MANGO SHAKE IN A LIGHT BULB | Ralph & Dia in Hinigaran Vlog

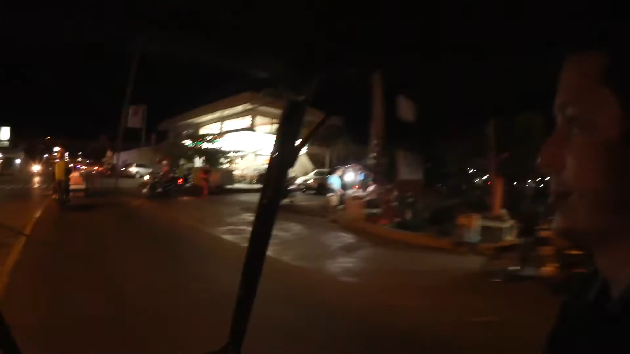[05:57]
Just the 7-Eleven. The almost mercury. The almost open mercury.
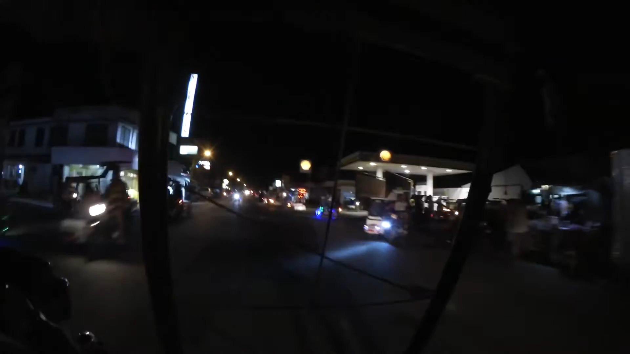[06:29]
So, here we are. It's probably pretty close to the house. Yeah, it says open. But that's not quite.